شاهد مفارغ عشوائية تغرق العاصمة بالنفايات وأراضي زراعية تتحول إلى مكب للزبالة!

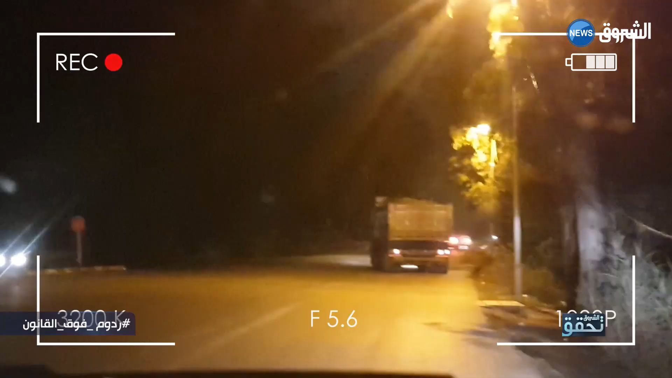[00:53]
يغتنم أصحاب الشاحنات الضلامة الدامس وحضرة تجوال لاستفادتهم من رخص استثنائية خلال فترة وباء كورونا لإلقاء كميات هائلة من الردوم ليلا والإنسحاب من مصرح الجريمة في صمت ومن دون ضجيج